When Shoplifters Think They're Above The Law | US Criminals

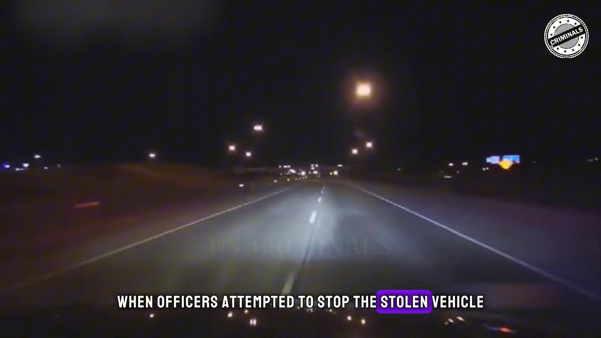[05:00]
it led them on a high-speed chase, reaching speeds of up to 130 miles per hour.
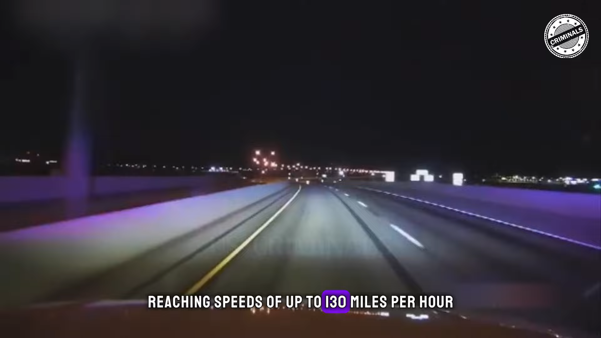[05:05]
The suspect exited the highway onto East 19th Street,
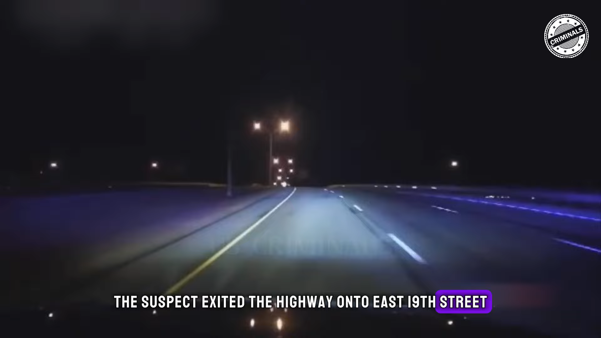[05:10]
where the officer noticed a cloud of dust and slowed down. Before the officer could exit the highway, the suspect lost control of the car, causing it to flip multiple times off the road.